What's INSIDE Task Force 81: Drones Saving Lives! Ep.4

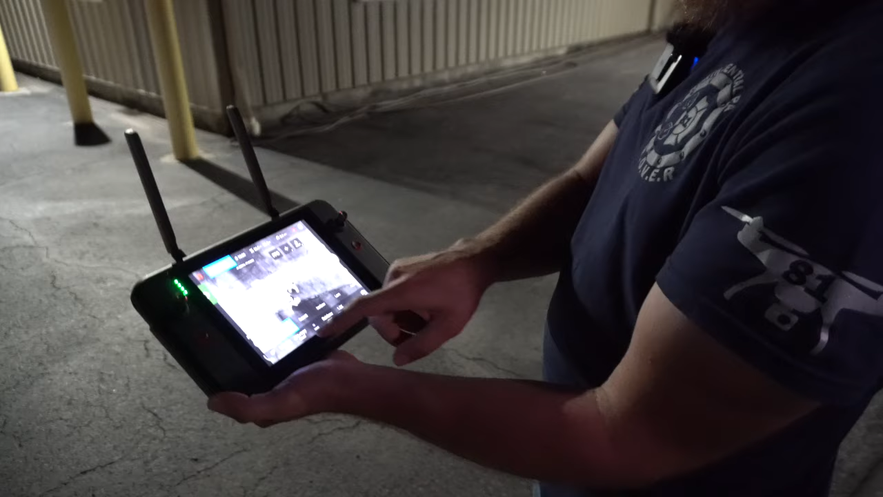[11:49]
a bunch of other color schemes appreciate you taking the time and kind of showing us the different settings
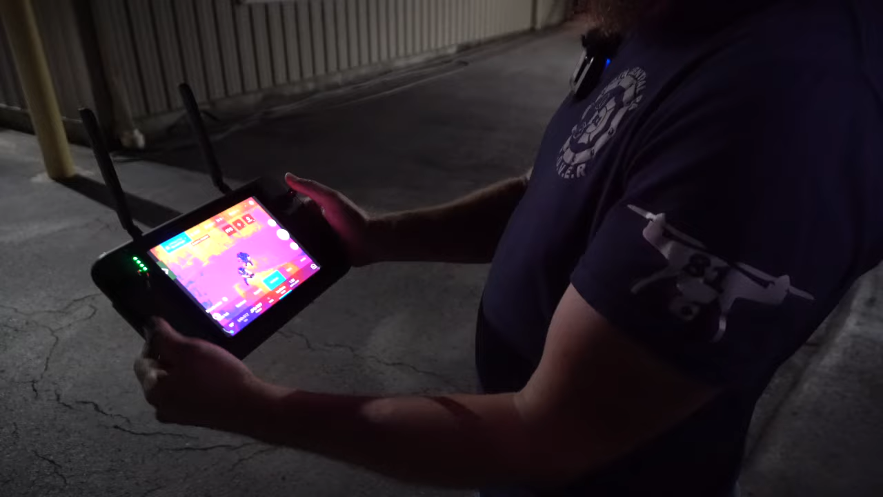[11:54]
it almost looks like the uh ticks that they have on the engines that we use for fire services
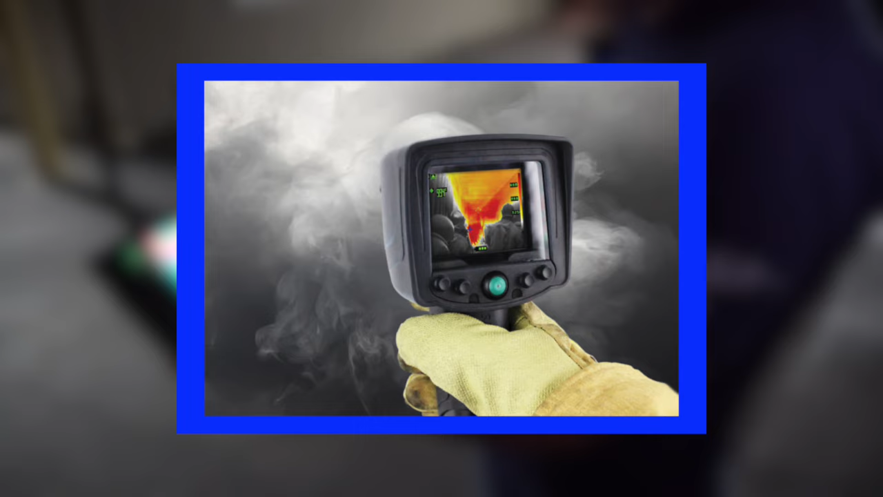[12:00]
yes kind of the same thing that's a thermal image i i typically like white hot
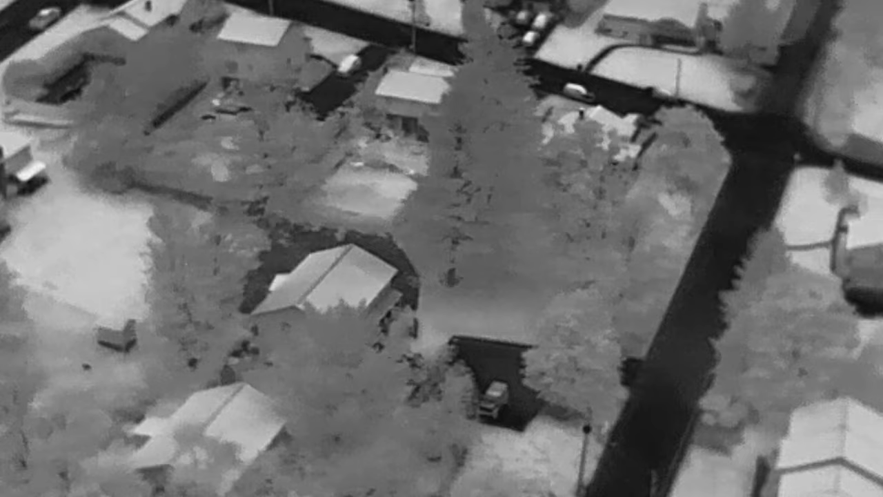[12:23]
right now uh just to show the effect of it let's go
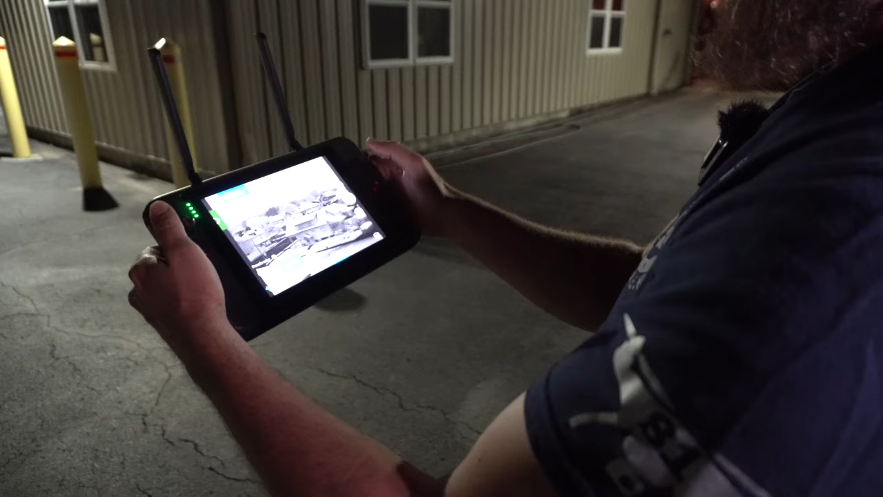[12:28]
back to the there's there's color so you can see the closest house but
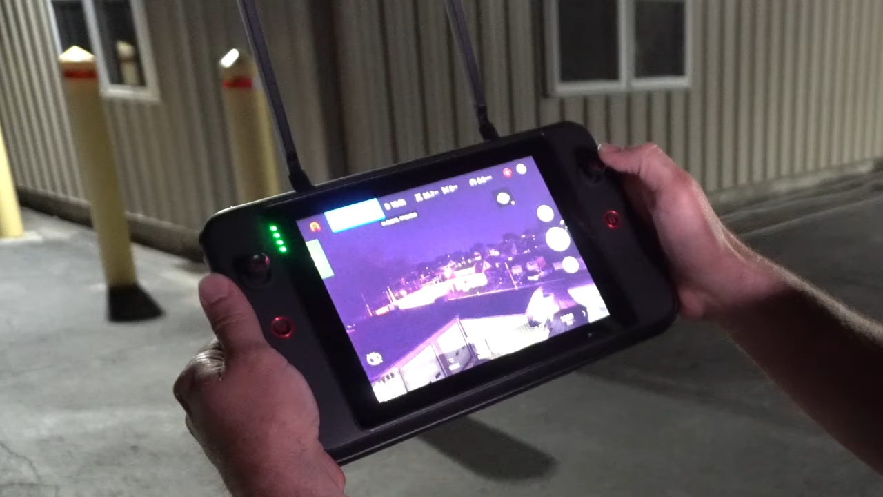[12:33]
anything beyond those lights you really can't see so as soon as you switch it over you can see all the houses now you'll notice that
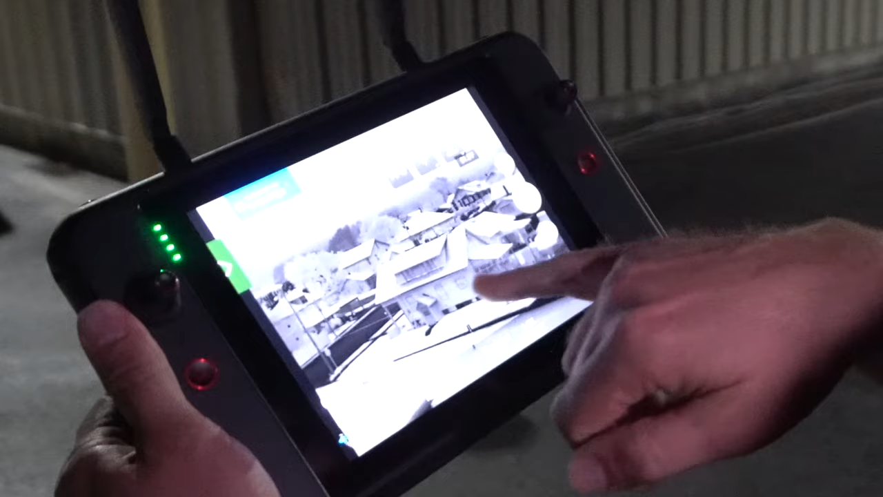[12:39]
house got closer the resolution of the thermal camera is
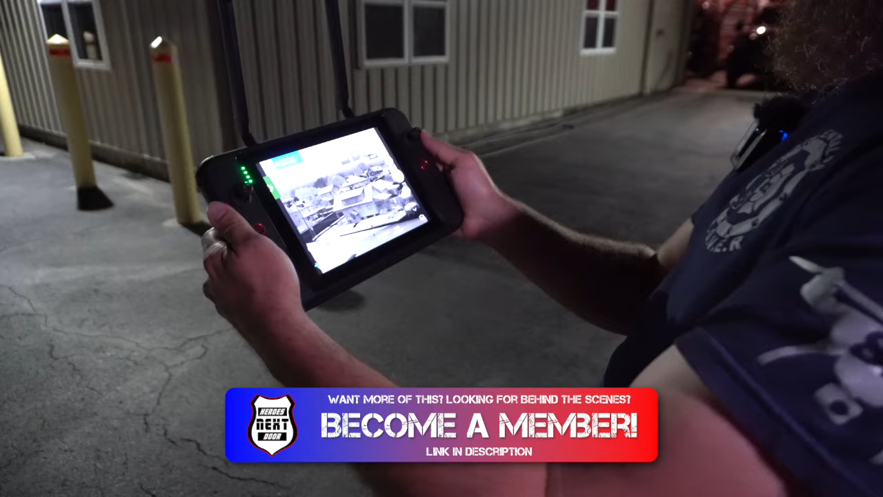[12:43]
quite a bit less than the resolution of the the color camera okay we're 640 by 512 okay is what we are that's uh that's a common resolution for thermal imagery let's see if we can
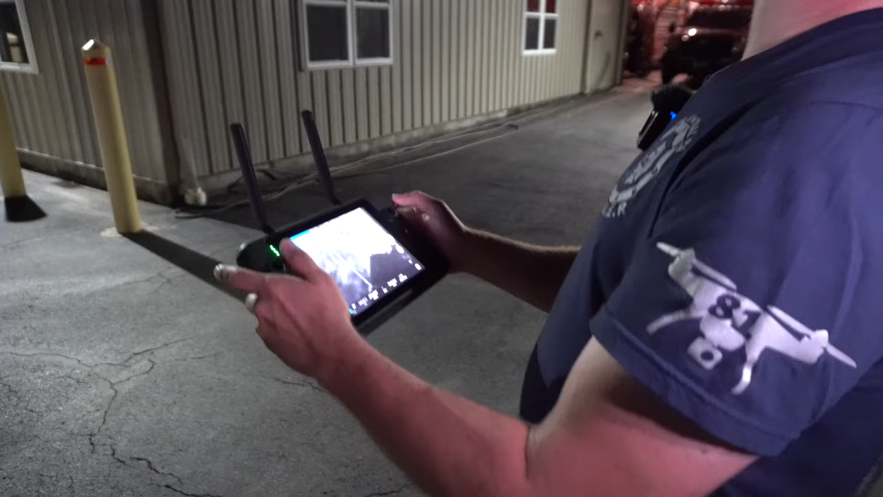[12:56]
locate paul and then put a spotlight on all right so we
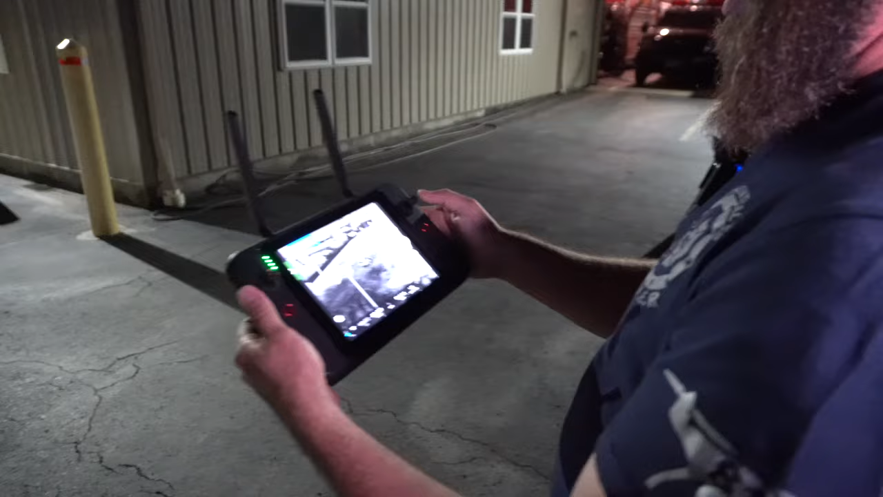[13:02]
have uh black is hot and you can see his black okay he's over by the
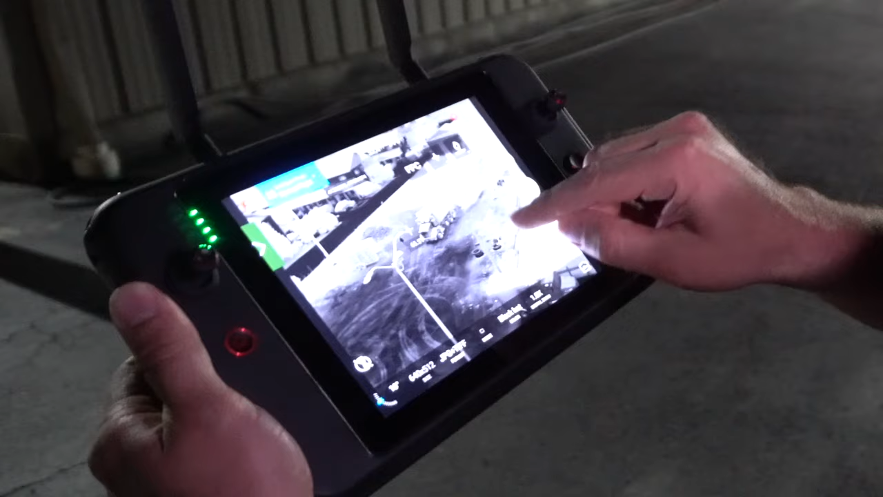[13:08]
truck there he's standing there okay
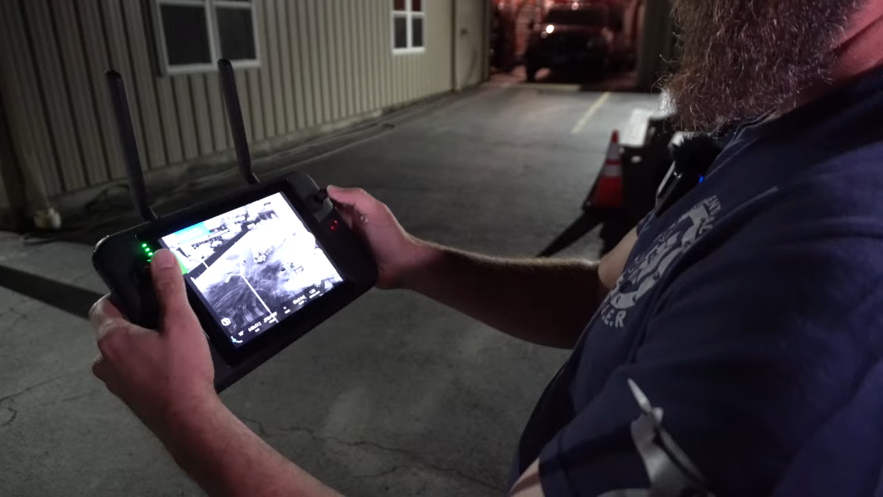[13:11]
then i'm gonna pan over the camera here see if i can
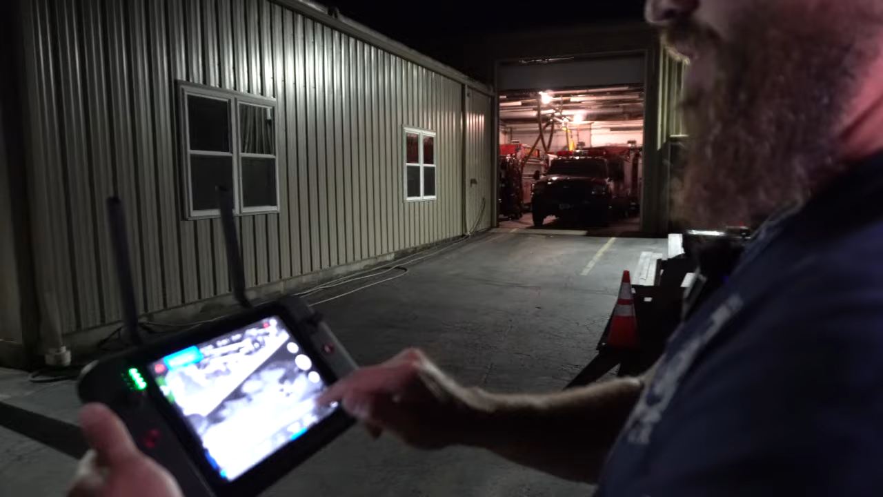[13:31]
right white hot black hot there he's moving and then you kind of tracking where he's going there yep let's
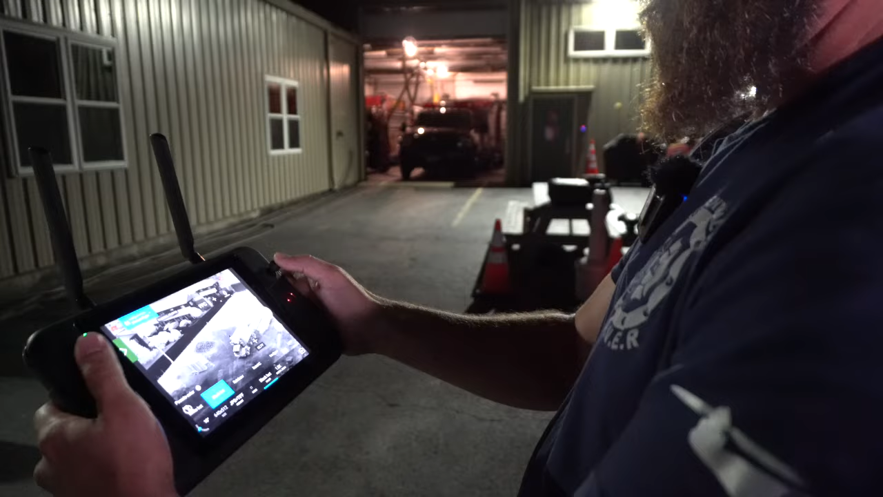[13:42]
see if we can put the spotlight on him yep so i already know since i've flown here before i know i don't have power lines over my head and that kind of thing so but if you're not familiar with
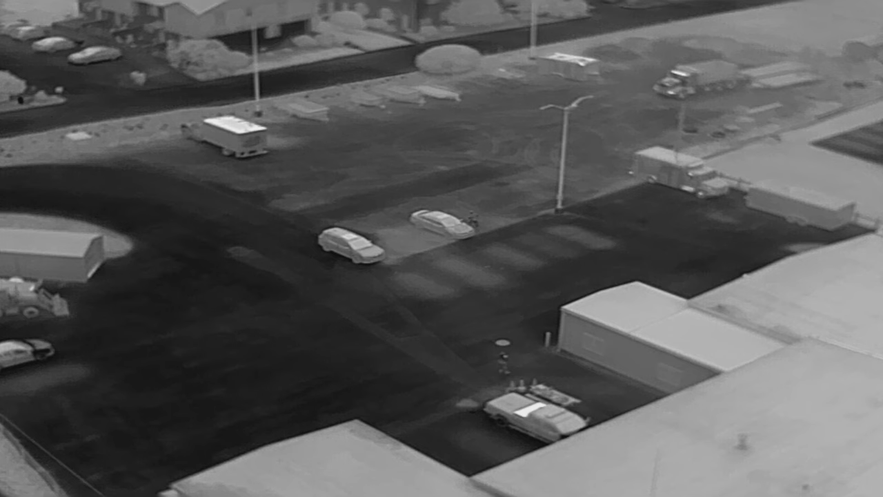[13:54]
where you're flying in the dark yeah you need to look around we have some light poles
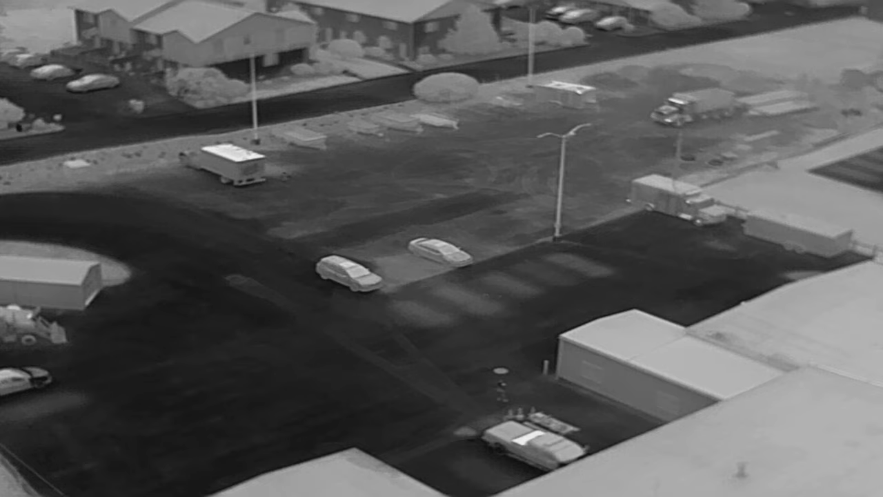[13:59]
here i'm higher than the light pole uh but you got to know i went to an incident there were really